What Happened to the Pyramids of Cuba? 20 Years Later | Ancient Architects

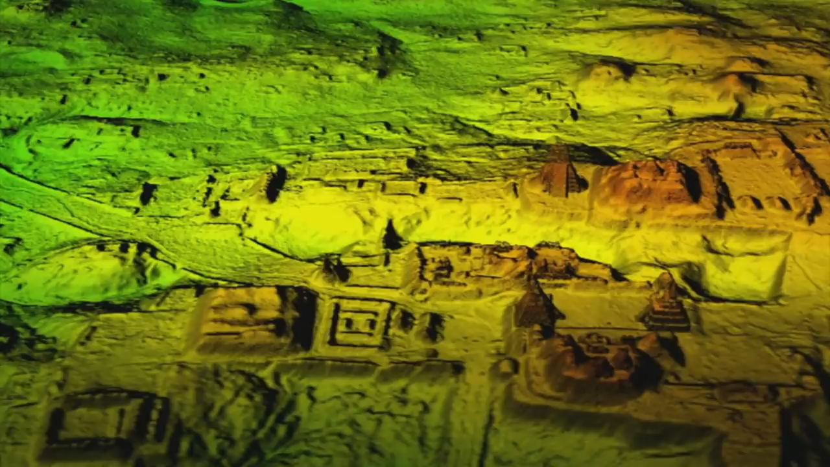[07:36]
There are definitely lost pyramids in the Amazon rainforest, as seen by new lidar scans that can see through the dense forest.